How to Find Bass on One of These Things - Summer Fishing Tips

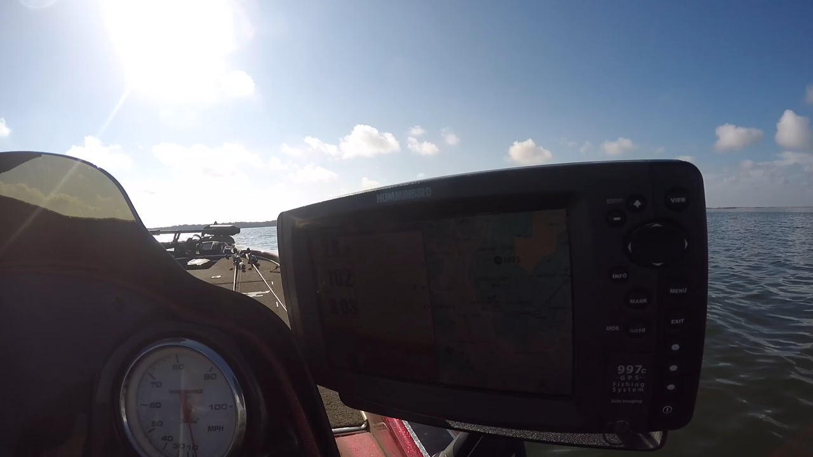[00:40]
You know, if I look at a map right here, you know, this out here is the main lake. You can see all these little points that come out. I love to look at main lake points like that in the summertime when they get offshore. And you just start picking a couple out, start looking at them. But when you zoom in closer, you'll start to see these little fingers.
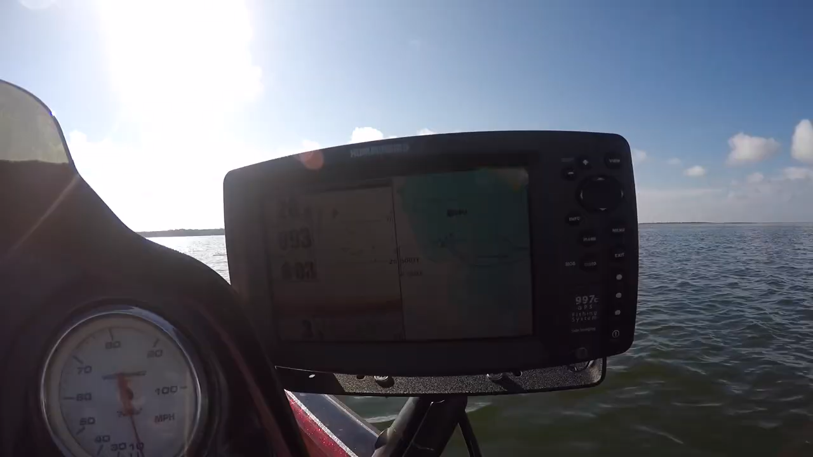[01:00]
These little fingers that come out, and that's what you really want to focus on. And I can watch my boat and I can watch it go around all these little fingers.
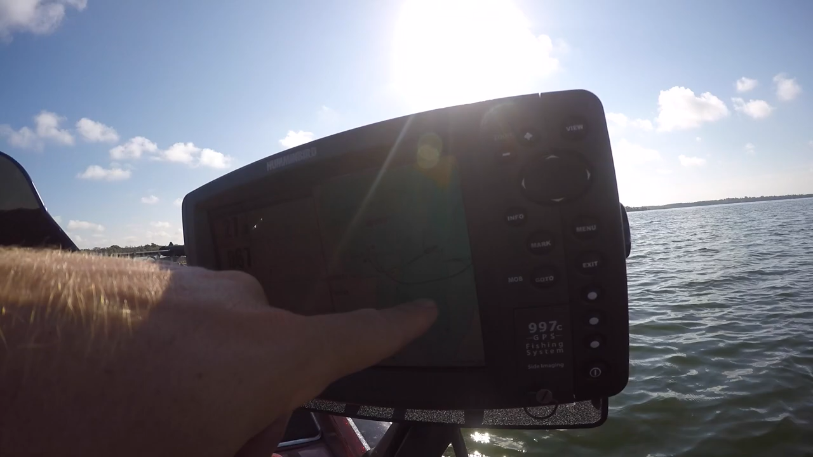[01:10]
And if you pay attention to your side to side setup, this is how I recommend doing it if you're trying to get better at this.
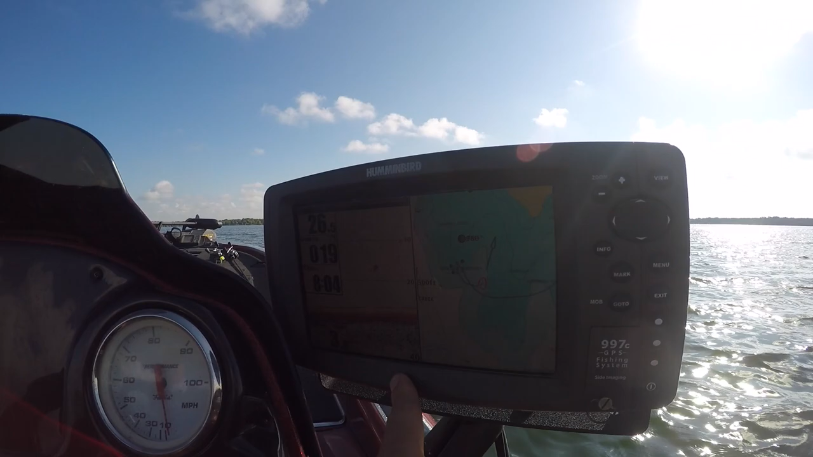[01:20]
You get your sonar on one side and your map on the other. And I'm in a gut right here. So theoretically, if I come over one of these little fingers, I should start seeing some fish.
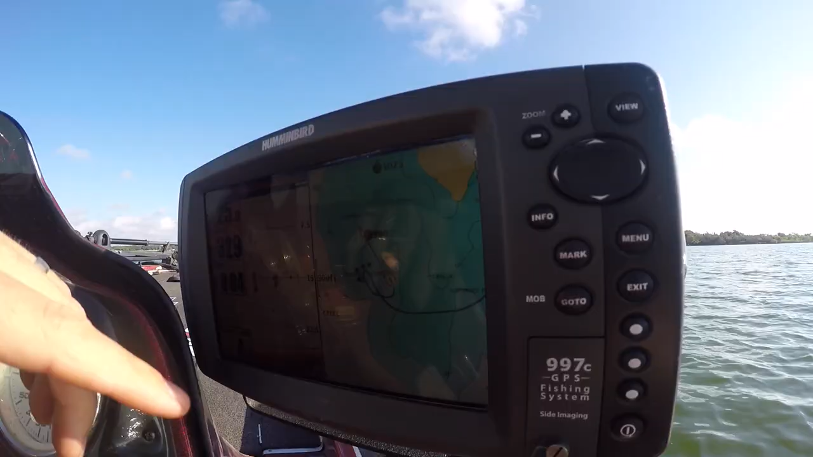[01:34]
If you're seeing a lot of fish in between that are suspended, those are really hard to catch. Don't get too excited.
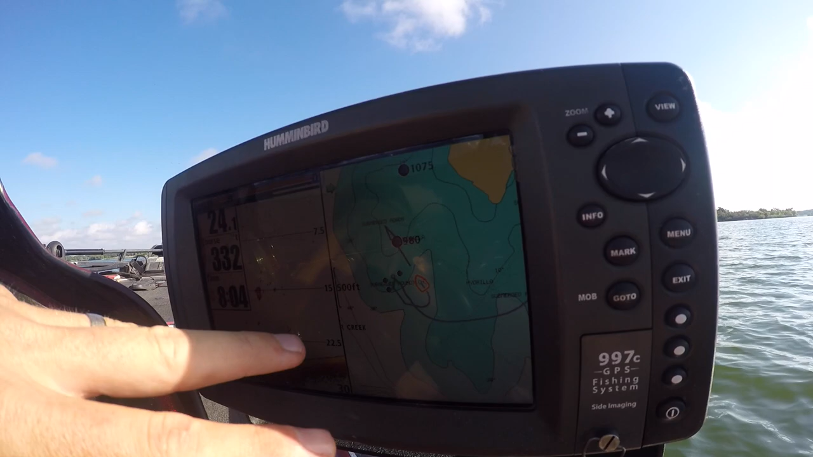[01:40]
If you start seeing them on these fingers though, that's when you really need to turn around and start making a cast.
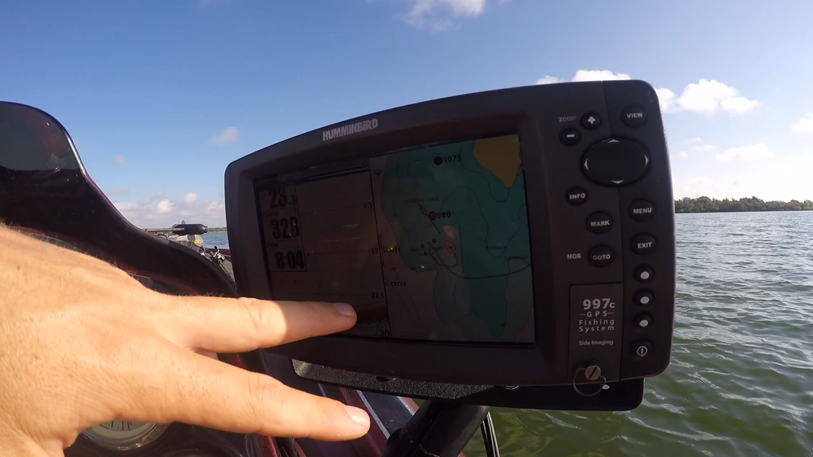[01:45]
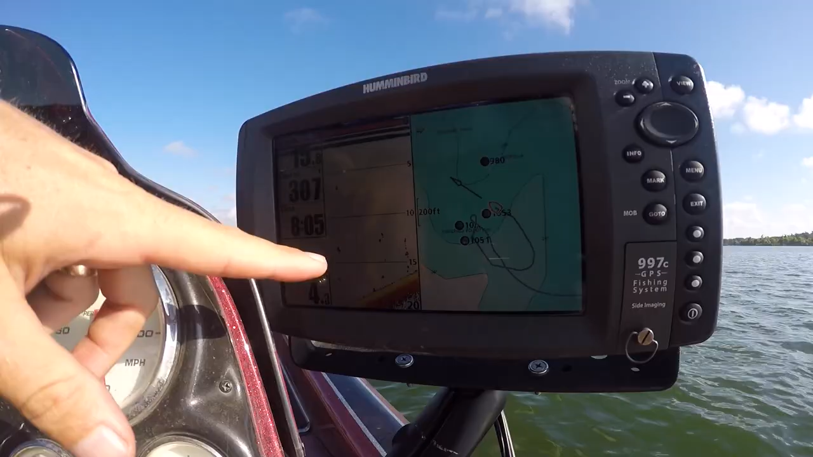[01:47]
I'm gonna slow down a little bit and really start to look because I'm starting to see some bait fish, some scattered bait on the bottom. That's a really good thing to look for, scattered bait. That means the bass have been feeding on those fish.
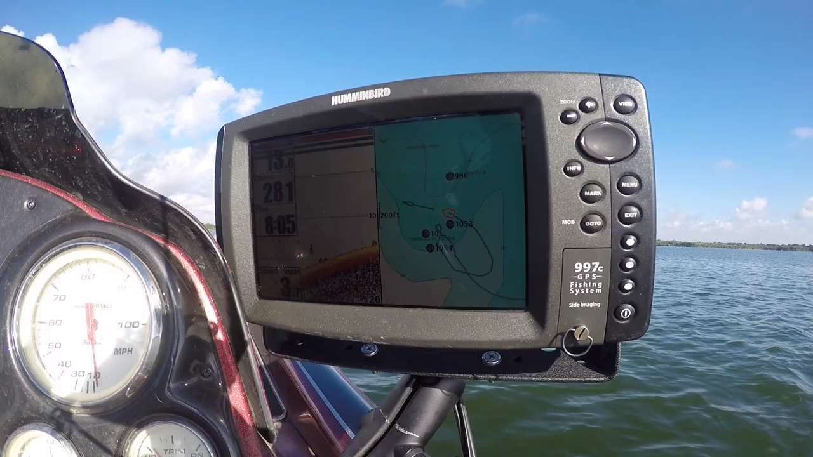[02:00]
I'm gonna go up here all the way up to, you know, the shallow part of it. Shallow part looks like it's 12 feet deep. And then I'm just gonna go straight out to deep water.
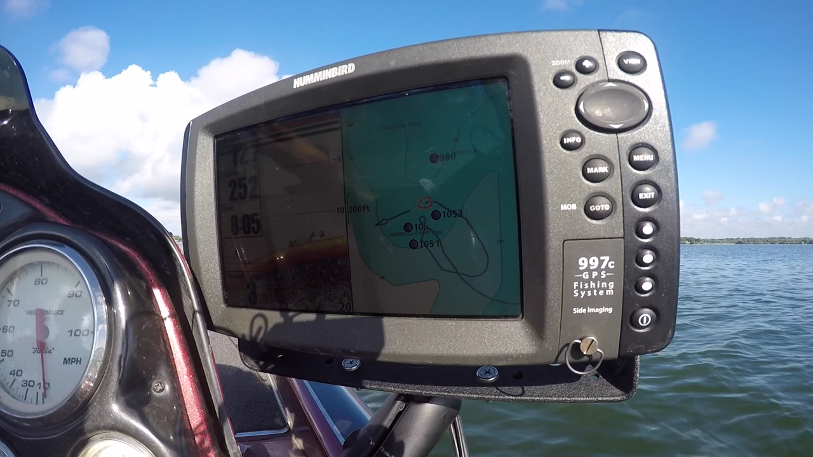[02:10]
And I'm gonna try to find those fish somewhere in between there. These are little fish right here. I'm not sure what they are. They could be bluegill. They could be little white bass or something like that, but they're not bass. Hopefully we'll see a bass here in a minute and I'll show you what that looks like. We got a little structure right there.
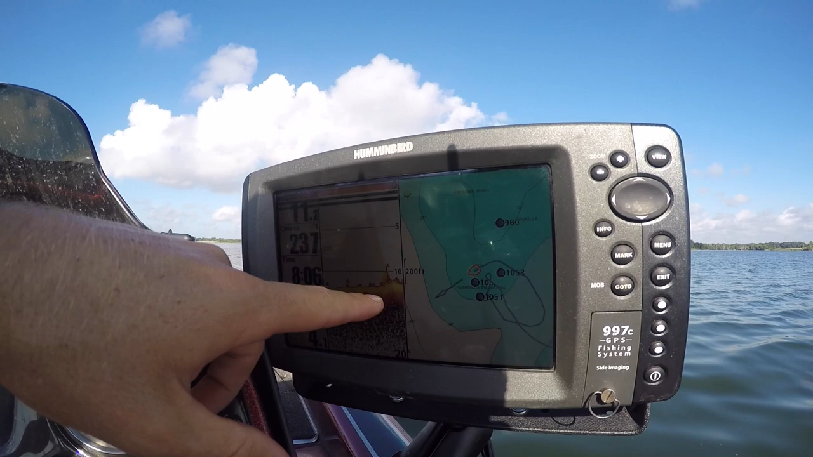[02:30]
I'm not sure what that is. Looks like somebody planted a brush pile maybe, or maybe it's a piece of the road.
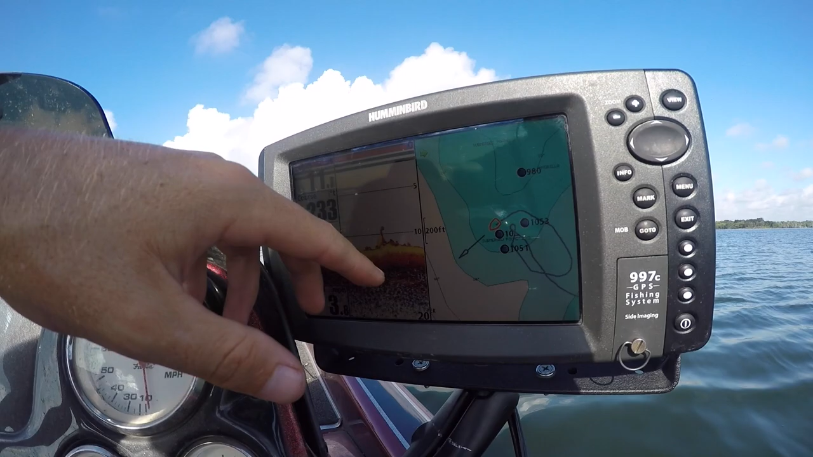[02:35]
Could be a number of things.
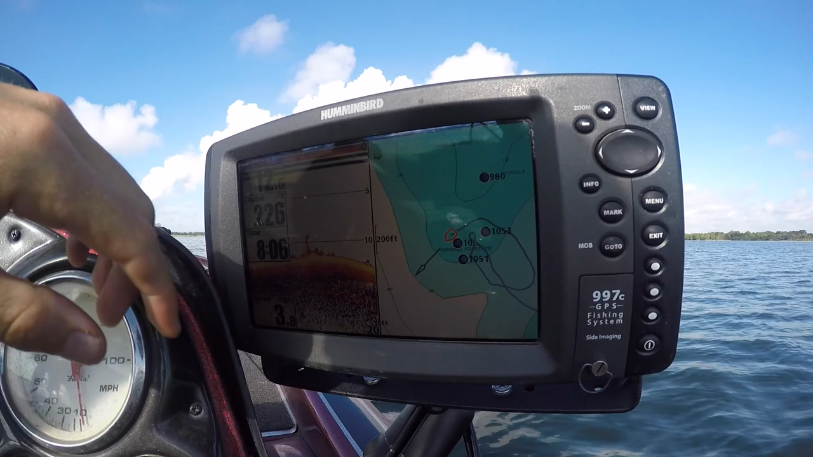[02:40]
Now we're starting to see a little bit of a drop right here. Now this is a bass. That bass is predictably hanging out on that drop. There's another bass right there.
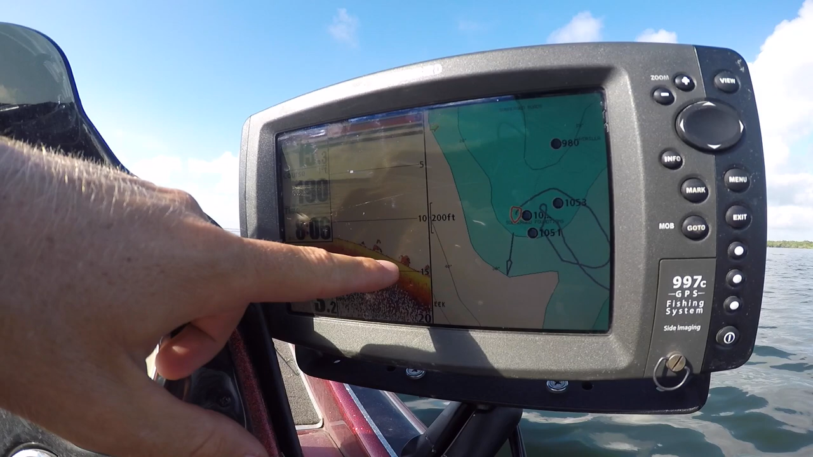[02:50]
They almost look like rocks when they're real close to the bottom. This looks like some sort of piece of structure and there's a couple fish on it. Okay, there's some more fish.
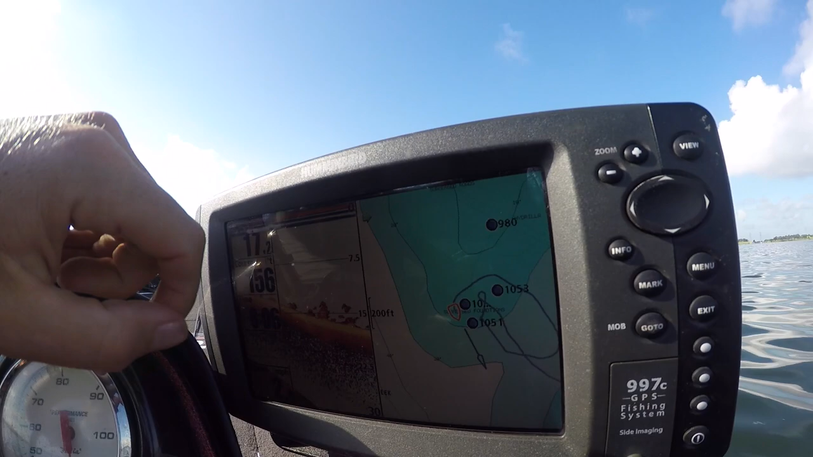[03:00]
These aren't very big. These look like small bass. Maybe, you know, a couple pounders.
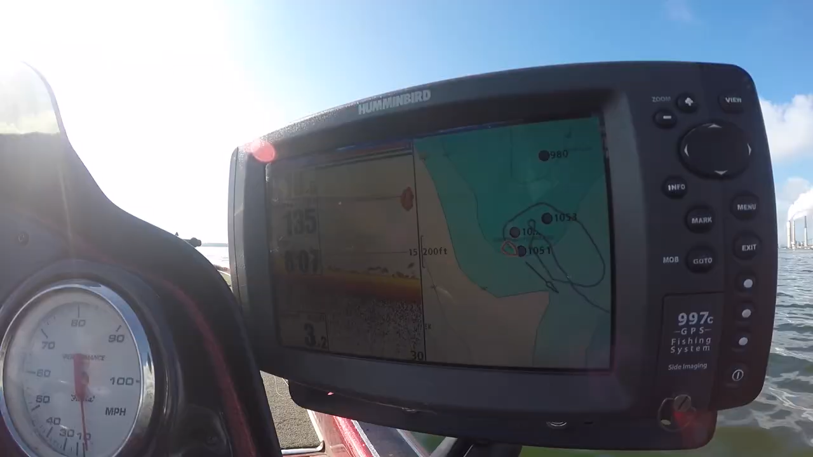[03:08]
You see a bait ball above them.
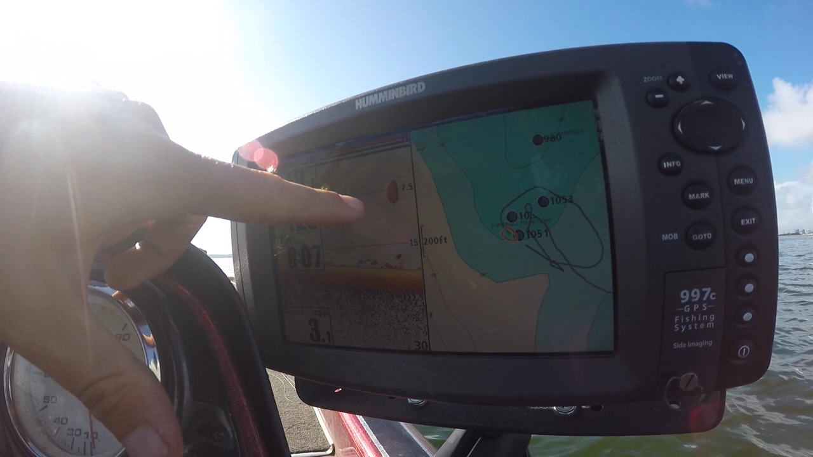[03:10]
And again, look over here.
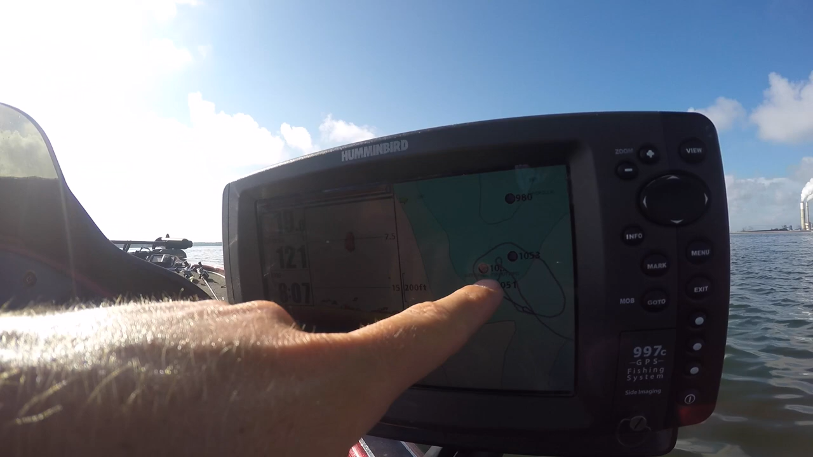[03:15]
I'm out here on this edge of this point. So that's where they like to hang out in the summer.